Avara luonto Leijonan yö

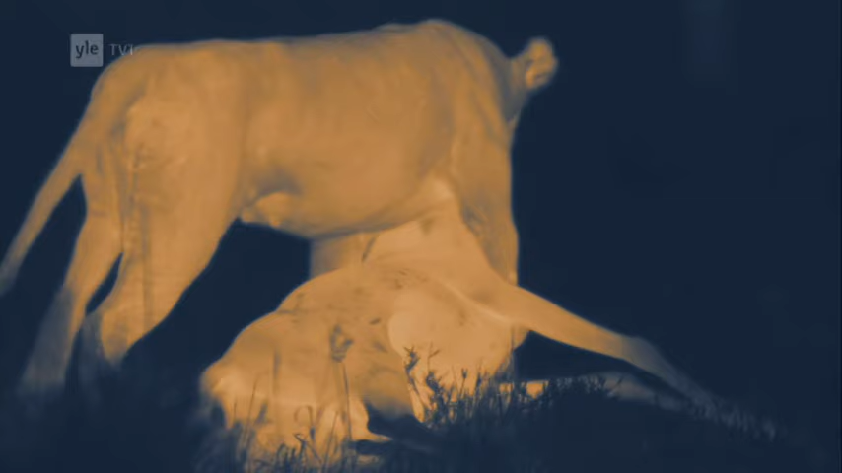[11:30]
Ne eivät liikahdakaan ennen kuin niitä kutsutaan.
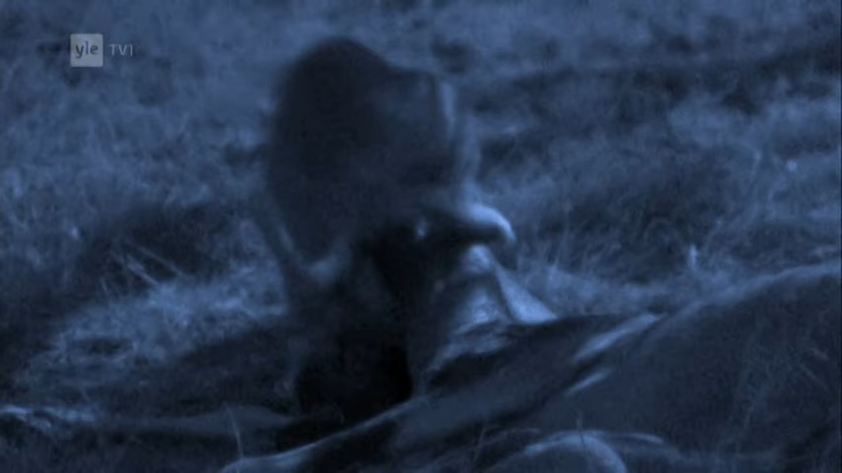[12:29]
Sillä saaliin koskettelu, haistelu ja repiminen valmentavat niitä siihen hetkeen, jolloin niiden on itse ruvettava hankkimaan ravintonsa.
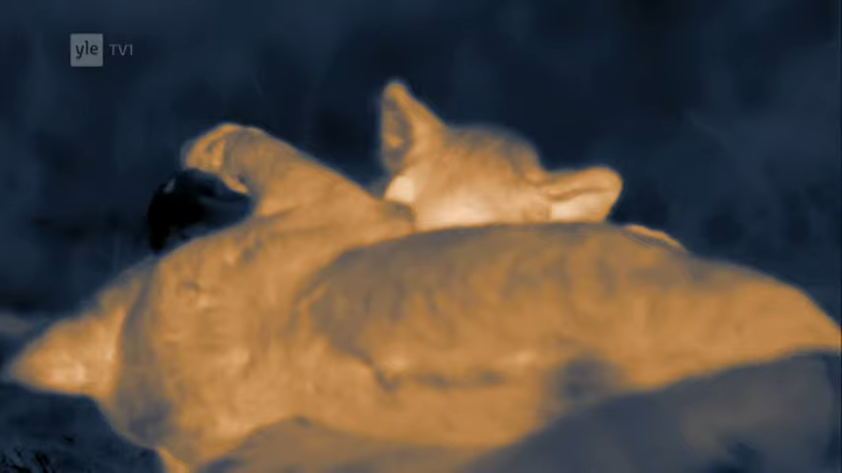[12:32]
Aikuisten saalistusretkille niillä ei kuitenkaan ole vielä pitkään aikaan asiaa.
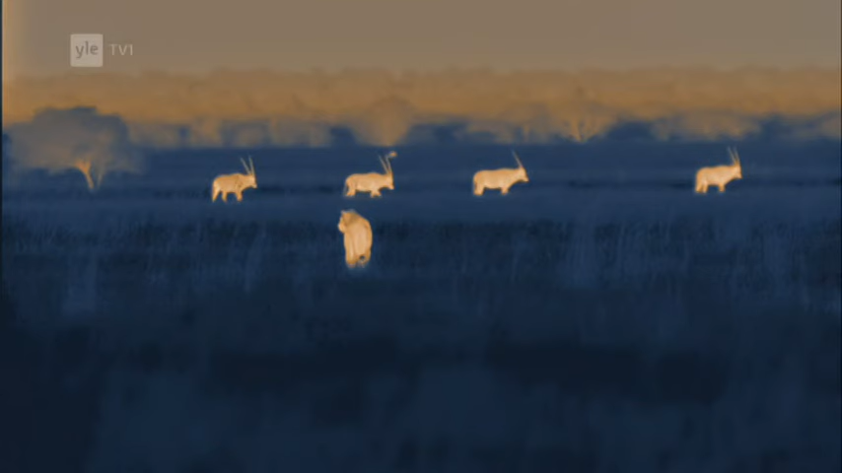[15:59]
Pennut eivät ole vielä lainkaan selvillä, mitä eläimiä ne voivat syödä tai miltä sellaiset edes näyttävät. Ne menevät lähemmäs katsomaan.
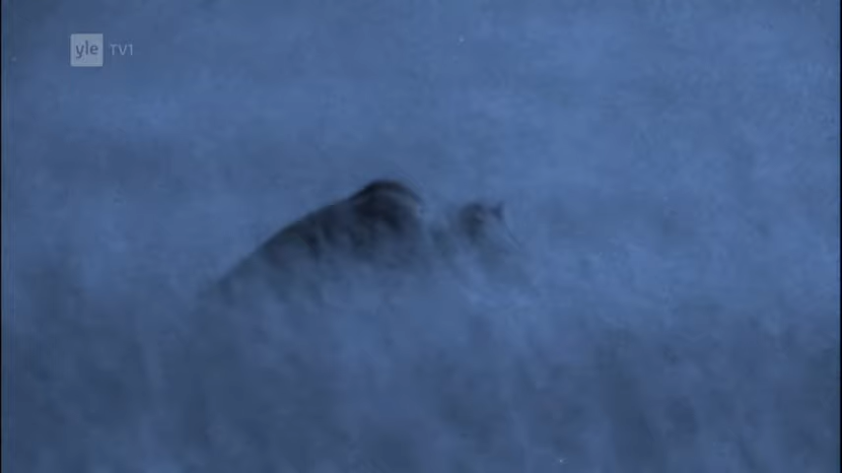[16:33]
Pentujen ja keihäsantiloppien kummastellessa toisiaan, leijonan aars asettuu huomaamattomasti makuulle heinikkoon. Antilopit pysyvät rauhallisina, sillä kirkkaassa kuun valossa leijonanpennut ovat koko ajan niiden näkyvissä.
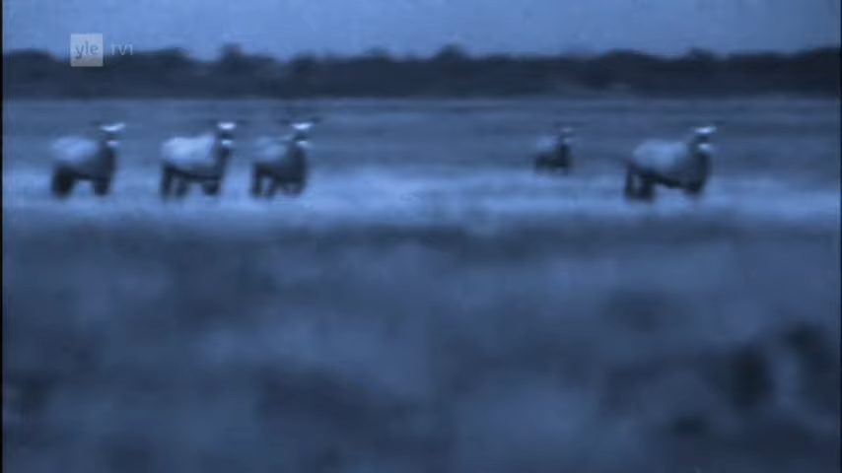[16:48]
Pennuista ei näytä olevan niille mitään vaaraa.
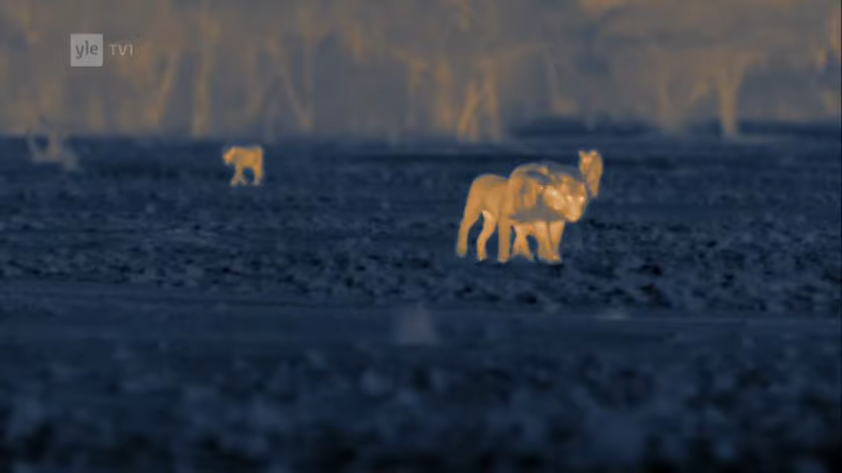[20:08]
Nyt jo 14 kuukauden ikäiset pennut näyttävät aikuisilta, mutta niiden saalistustaidot ovat vielä testaamatta. Emo jättäytyy muista jälkeen, ehkä toivoen, että jälkikasvu onnistuisi vihdoin hankkimaan ruokaa laumalle.
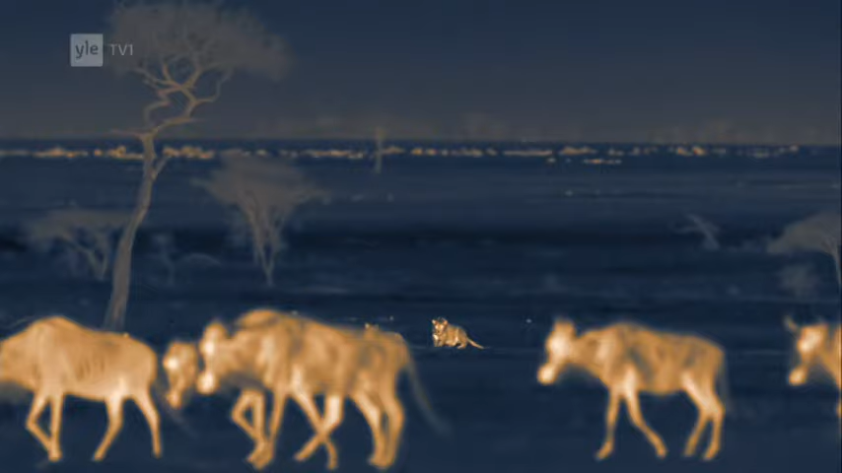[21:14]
Yksi naaraspennuista ei malta enää odottaa, vaan lähtee liikkeelle ja kohta sitä seuraa toinen urospennuista.
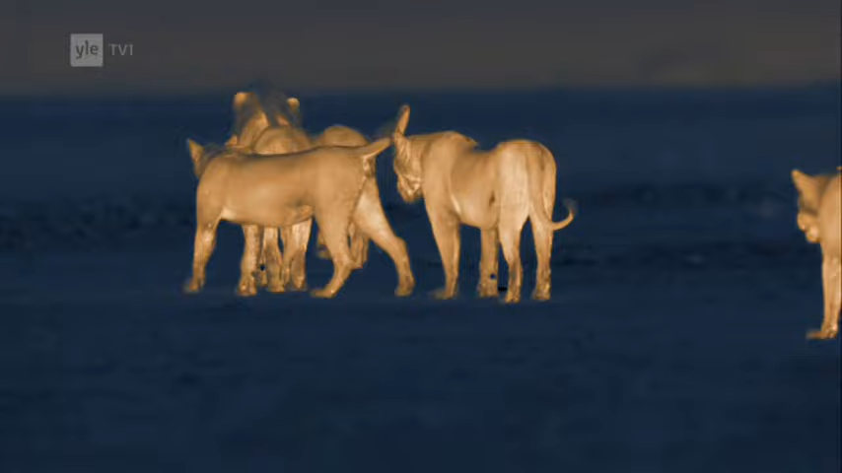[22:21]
Emo komentaa pennot pysymään toistaiseksi taka-alalla, sillä aikaa kun se hankkii kaikille syötävää. Sen uhkii ilmaa tavoittaakseen knuulaaman hajun.
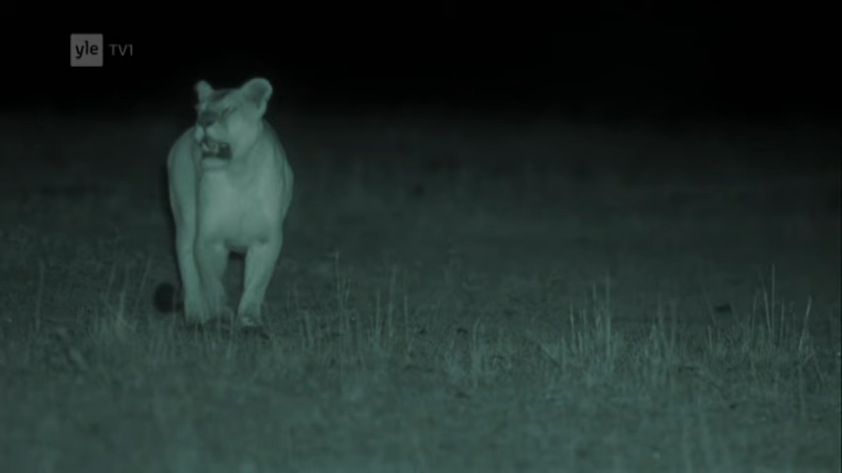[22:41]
Pääteltyään lauman olinpaikan, leijonan naaras alkaa lähestyä sitä tuulen alta hajun ohjaamana. Knoot erottuvatkin heikosti taivasta vasten.
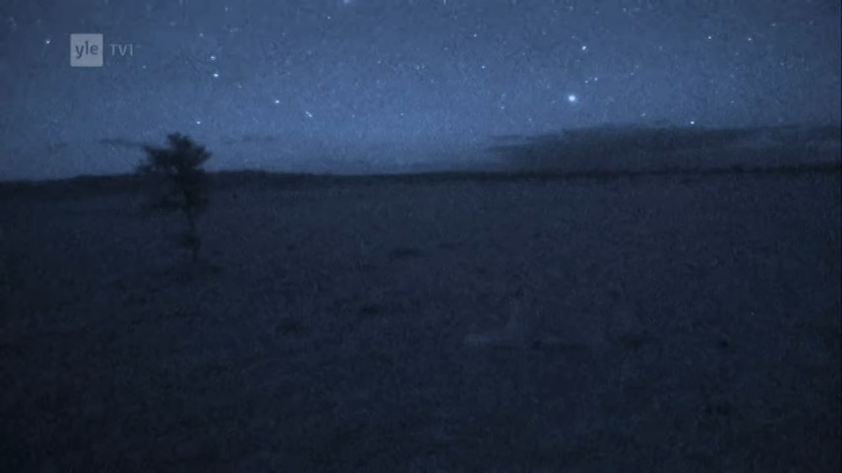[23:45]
Infrapunavalossa koko asetelma paljastuu. Ja vielä selvemmin lämpökameran kuvassa.
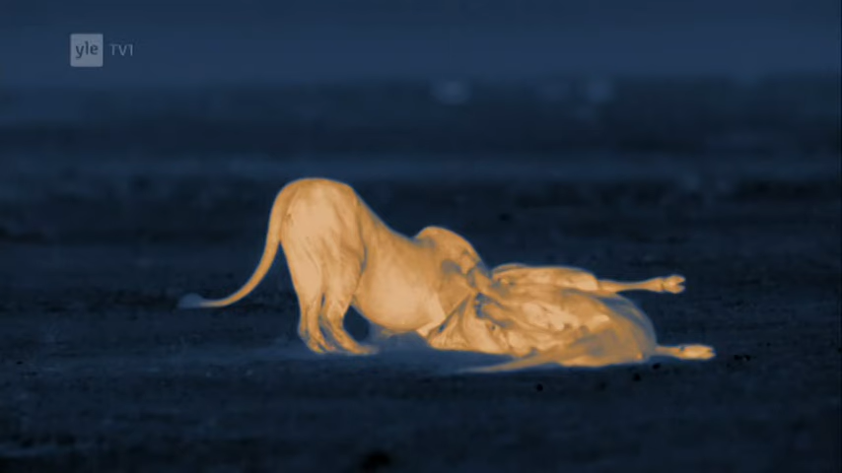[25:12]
Pennut paljastavat kypsymättömyytensä leikittelemällä saalilla, samalla kun niiden emo vielä tukeuduttaa sitä. Puolen tunnin kuluttua knuusta ei ole enää paljon jäljellä, kun tämä joukko ryhtyy aterioimaan.
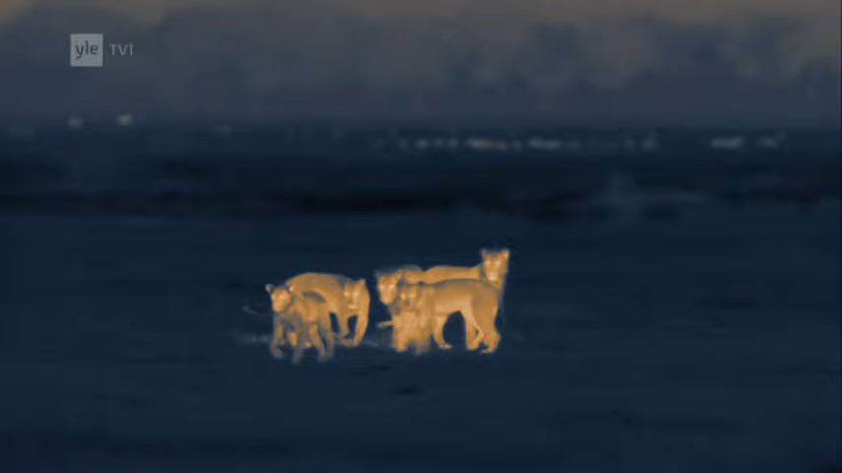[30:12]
Nuoret leijonat kärttävät emoaan lähtemään jo metsälle.
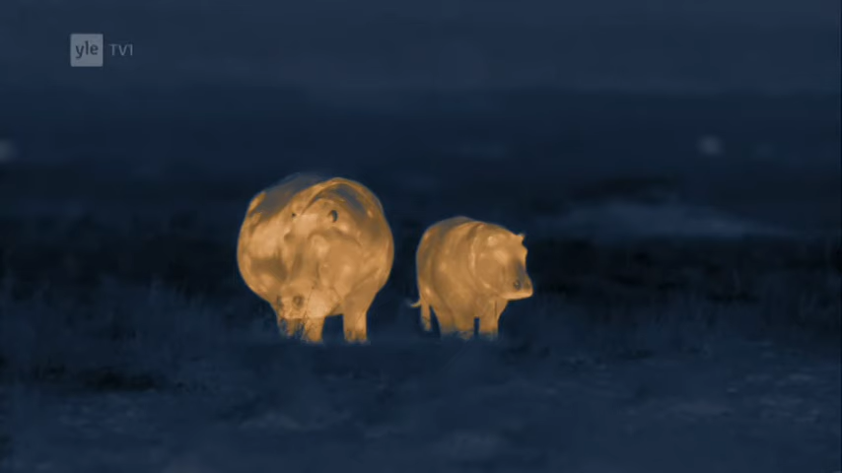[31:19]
Ne huomaavat hieman loitommalla liikkuvaan virtahevon poikasineen.
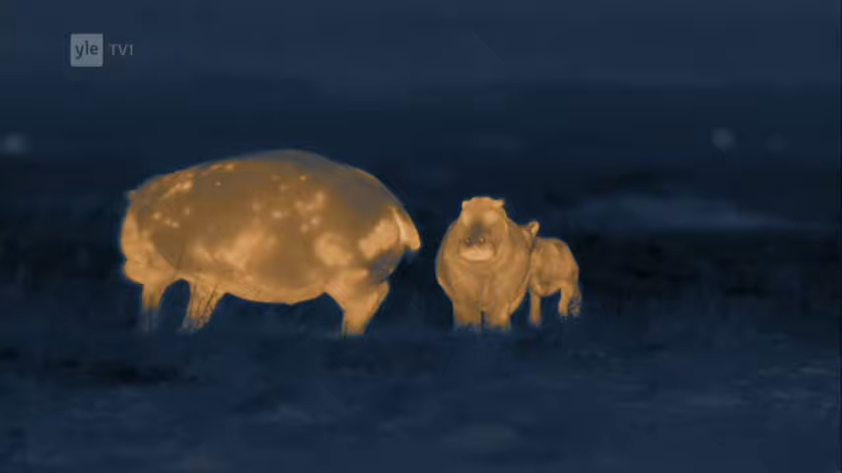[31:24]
Virtaeponaaras pystyy kyllä puolustamaan itseään ja poikastaan. Sen leukojen puraisu voisi hyvinkin tappaa nuoren leijonan.
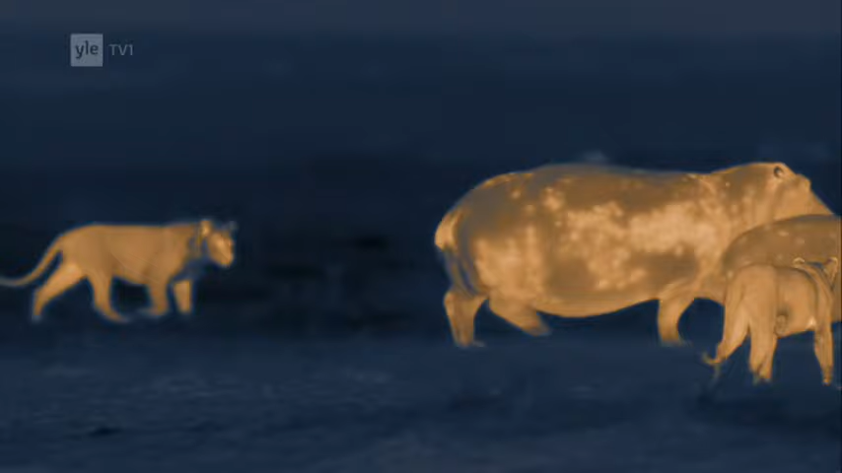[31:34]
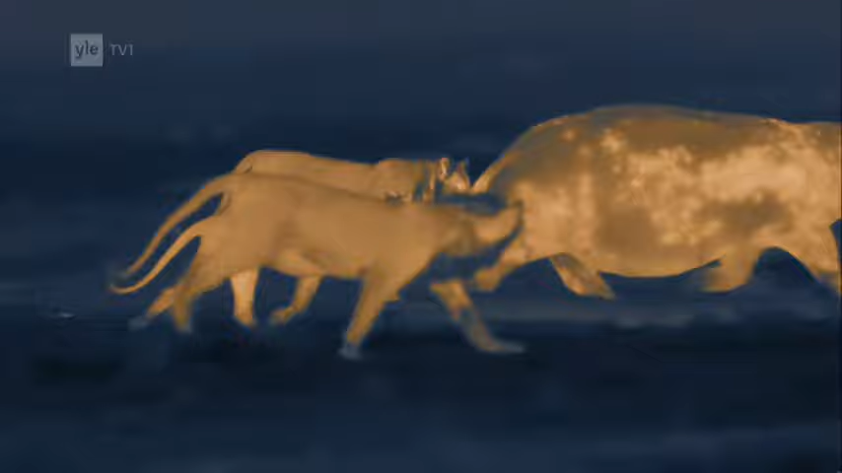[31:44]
Kärsimätön nuori naaras käy kiinni virtaepoon. Se on ilmeisen rohkea yksilö ja siitä voi kehittyä mestarillinen saalistaja,
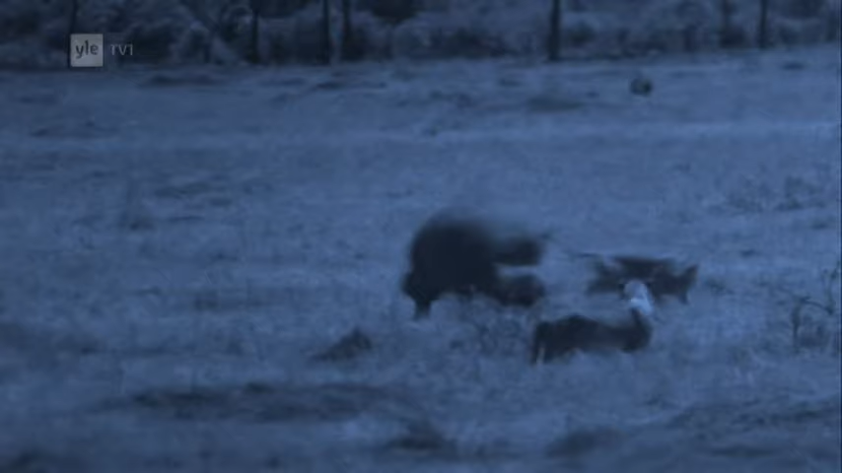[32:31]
Nuoret leijonat oppivat aikanaan, että 1300 kiloa painava virtaepo on viisainta jättää rauhaan.
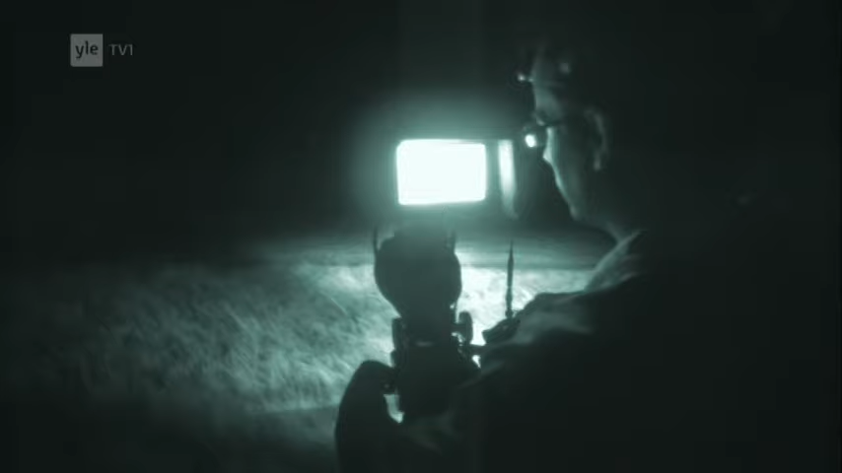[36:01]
Nuoret leijonat touhuavat kuten aina ennenkin. Aavistamatta, että lauman elämässä tapahtuu pian muutoksia. Uudet pennot syntyvät lähiaikoina, eikä niiden vanhemmille sisarille ja veljille ole enää paikkaa laumassa.
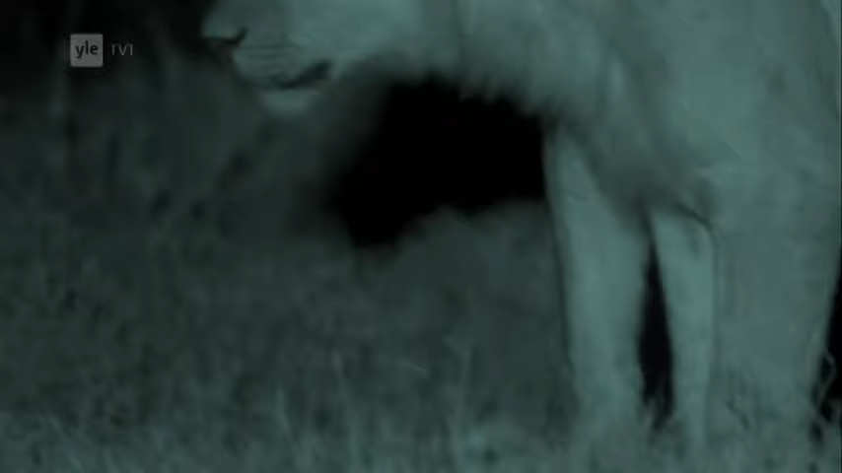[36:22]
Tänä iltana nuoret ovat yhyttäneet joukon kafferipuhveleita.
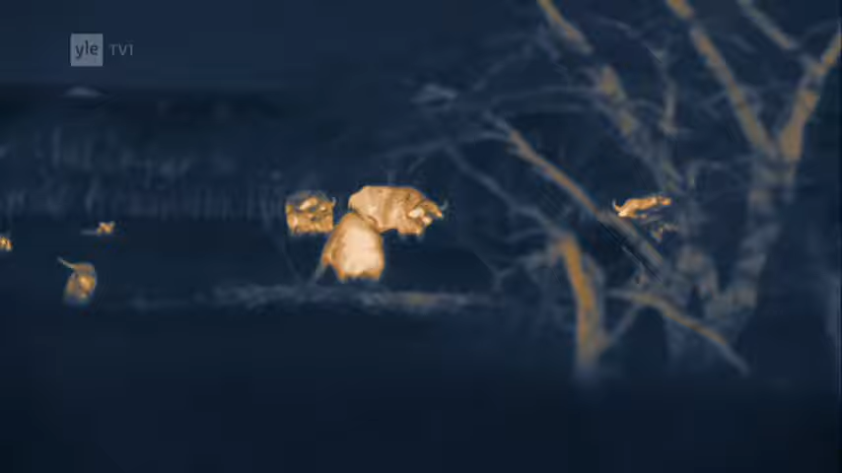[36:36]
Sonnien mahtavat sarvet ja terävät sorkat eivät näitä nuoria huligaaneja näytä pelottavan,
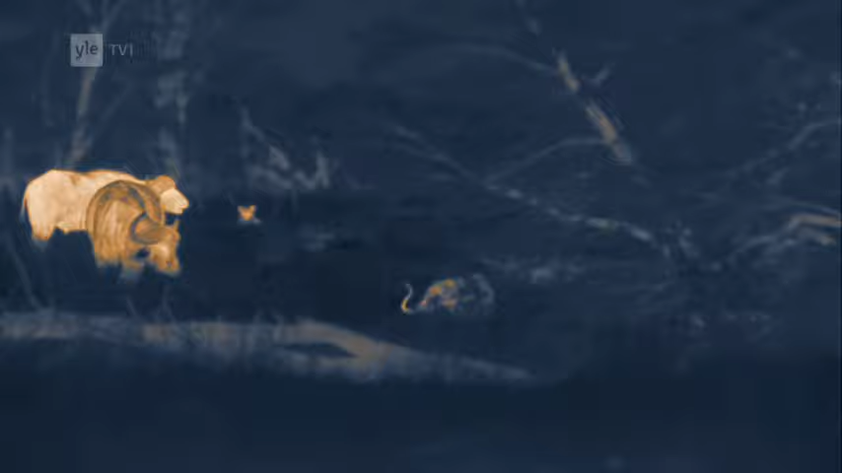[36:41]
ja onhan niillä sentään pimeys suojanaan.
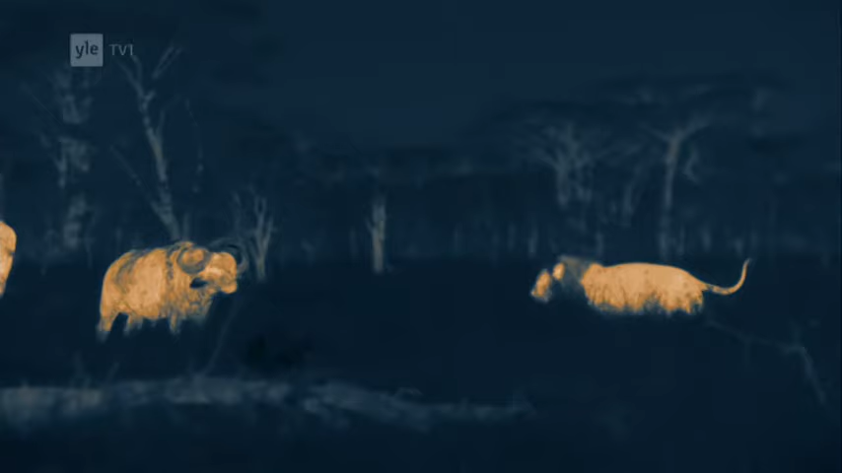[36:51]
Aikuiset eivät käy puhvilien kimppuun kuin äärimmäisessä hädässä. Nuorten huomiota herättävä, mutta päämäärätön aktiivisuus alkaa jo haitata lauman saalistusmahdollisuuksia. Lisäksi yksi uroksista on alkanut osoittaa epätervettä kiinnostusta sisartaan kohtaan. Aikuisilta alkaa loppua jo kärsivällisyys.